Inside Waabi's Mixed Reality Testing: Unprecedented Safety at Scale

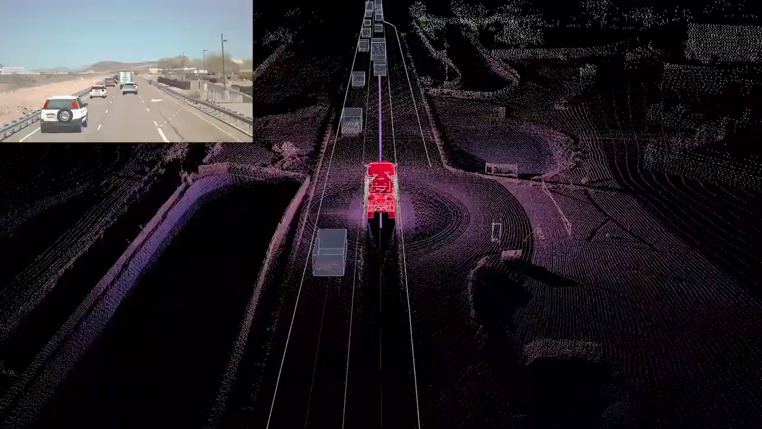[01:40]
Mixed reality is combining Wabi world with the reality, so we can run a simulation inside our autonomous truck while it is driving on a close course.